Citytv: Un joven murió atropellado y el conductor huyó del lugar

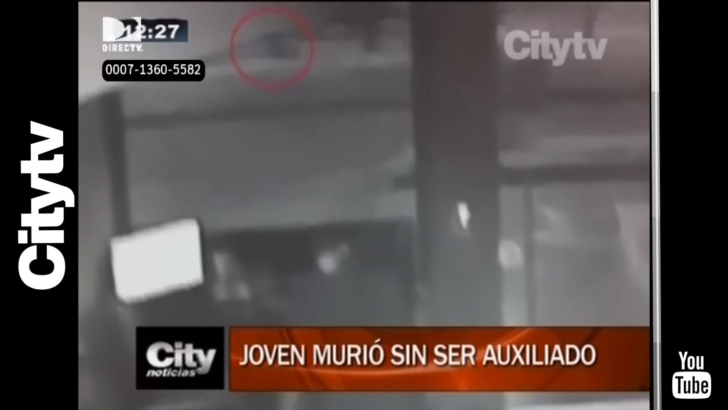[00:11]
Segundos después del accidente se ven las imágenes a dos hombres que se acercan al cuerpo que yacen en el piso. Según el hermano de la víctima, estos sujetos le robaron todas sus pertenencias.